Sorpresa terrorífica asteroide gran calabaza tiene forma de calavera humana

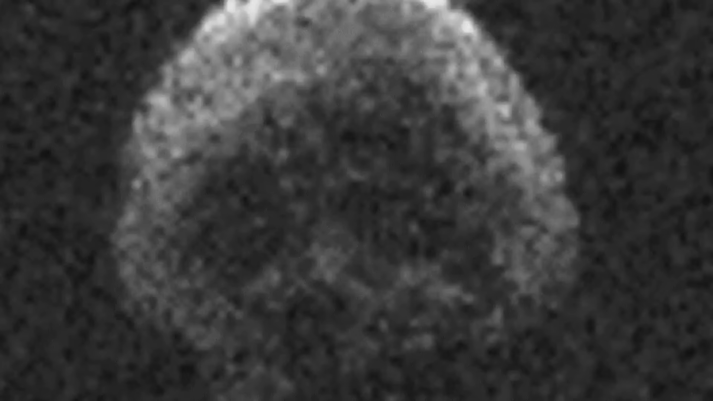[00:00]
El gran asteroide de 400 metros de diámetro que pasó cerca de la Tierra la pasada noche de Halloween se le apodó como la gran calabaza, debido a dicha festividad.